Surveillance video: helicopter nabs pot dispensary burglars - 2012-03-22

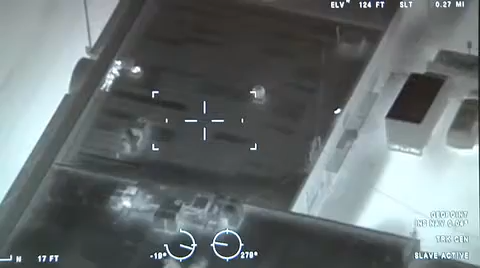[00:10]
It was called the patient's healing group which basically was a marijuana dispensary.
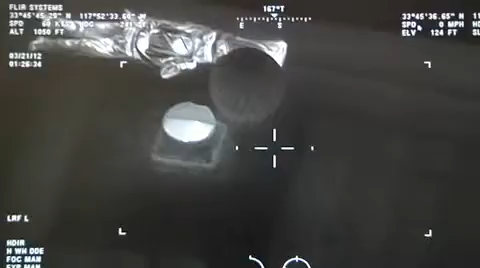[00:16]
We contract with Orange County Sheriff's Duke for helicopter services.
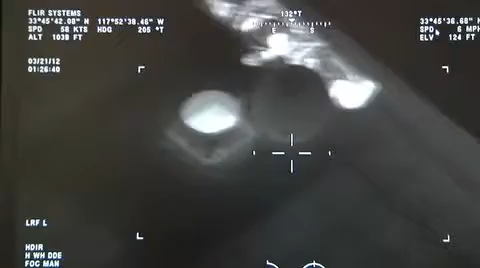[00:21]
They were two miles out when the call went in. They put the address into their infrared system.
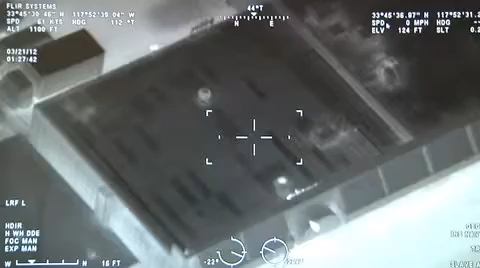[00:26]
They could tell that there were three people on the roof.
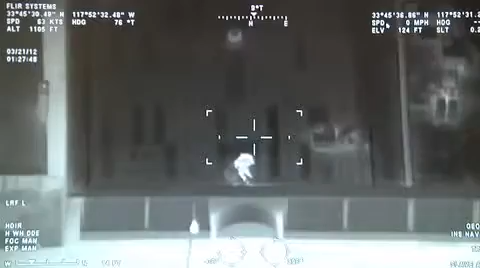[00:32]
They directed officers into the scene so we could surround the location and when they arrived on scene one of the suspects who was a lookout on the ground fled the scene. The helicopter helped take that suspect into custody and then they dealt as you can see through the video they dealt one by
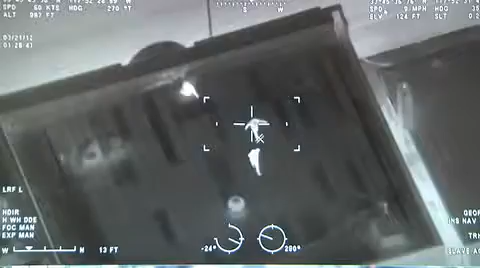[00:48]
one with the individual that was stuck inside and the two that were on the roof.
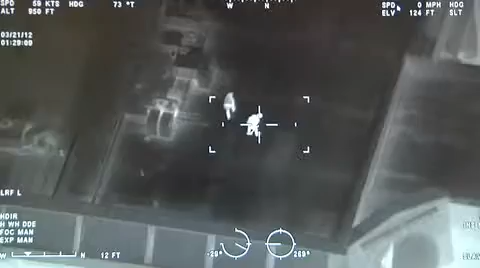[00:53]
Obviously the eye in the sky is is getting better and better with its technology. Without the air support we may have not gotten at least one of these suspects and eventually would have required us to go up on the roof to get these individuals which is a far less safe environment for the officers and the suspects. So obviously a wonderful tool and a great job done by the pilot and observer.